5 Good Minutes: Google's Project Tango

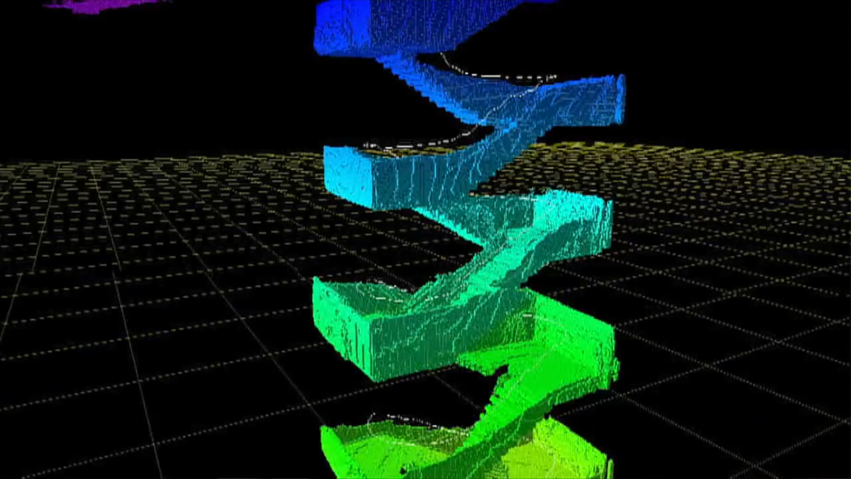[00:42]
Depth perception, it can sense and see it can see what is around it using infrared cameras and it is area learning,
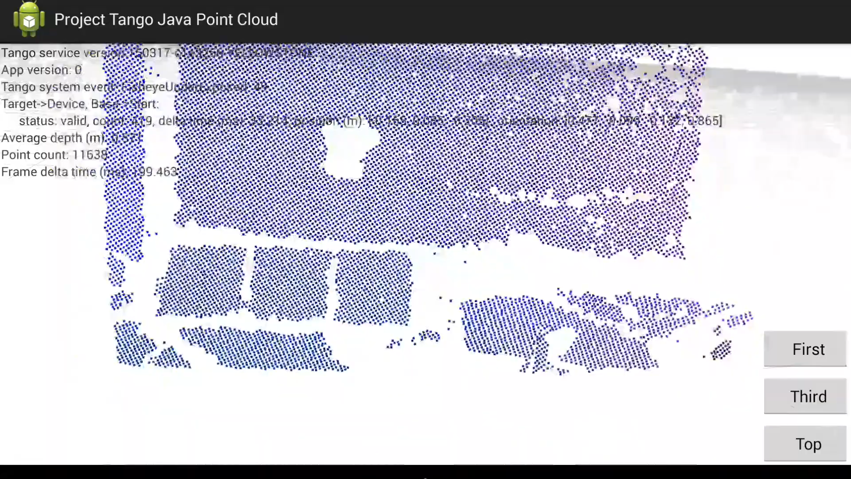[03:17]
The Tango tablet knows where it is inside of our building now that we've walked around with it and taught it the key features, the, you know, the boundaries and everything like that.